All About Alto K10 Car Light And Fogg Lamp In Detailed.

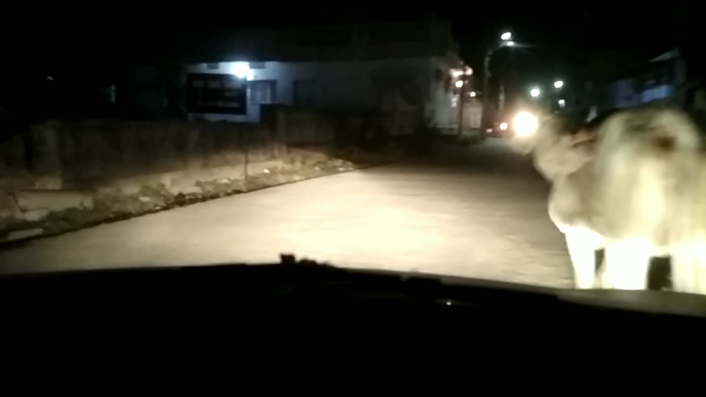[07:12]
कि लोगी इंपर इत्ता दूर है और यह हाई बीम पर इत्ता और
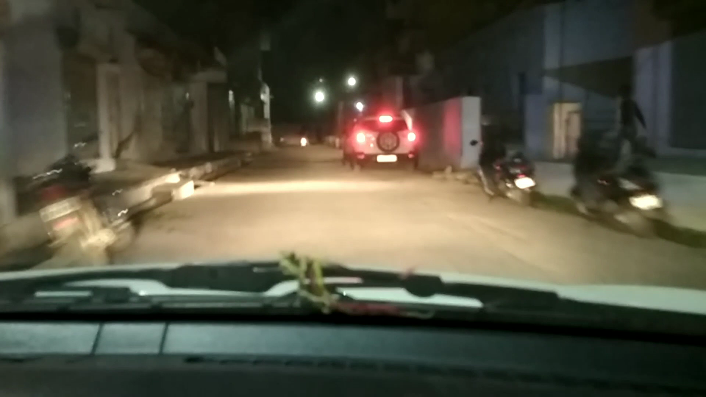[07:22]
अपने को हाईवे और एसी जगों पर लोगी इंपर चलानी ची जहां पर पहले से ही लाइट होती है हाईवे पर हाईवे
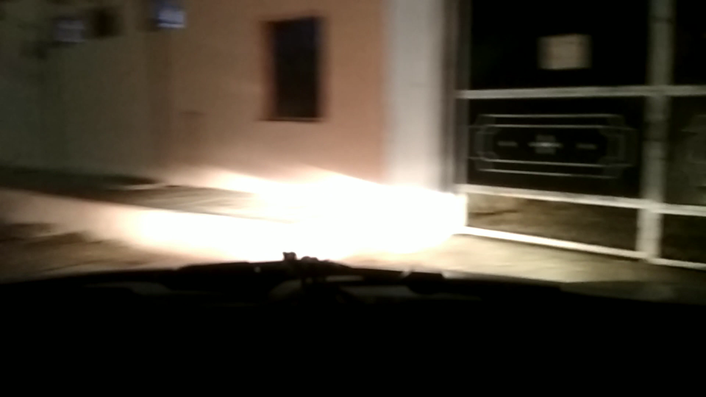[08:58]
देखिये यह अपने डॉर और इसमें दिखाता हूं आपको पता से लगा कि वह switch जो यहां साइड में दिया रहता है वह क्या काम में आता है तो मैं भी